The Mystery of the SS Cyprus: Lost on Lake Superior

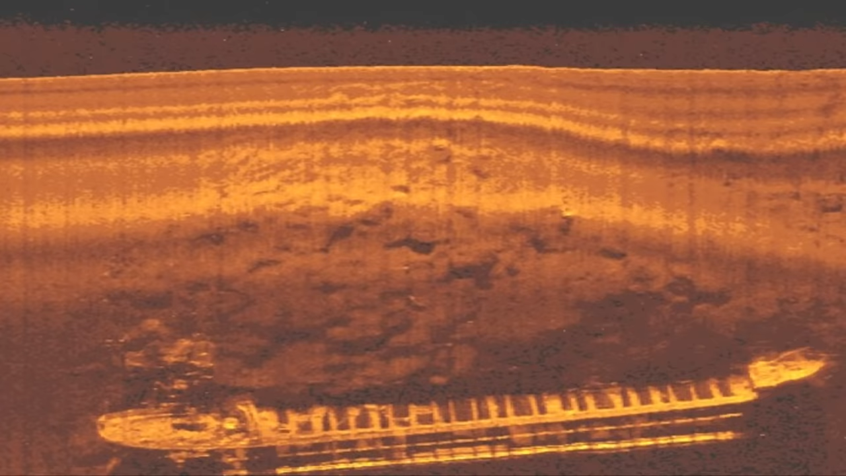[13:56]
Their sonar clearly indicated the long wreck of a steel freighter 460 feet below the surface.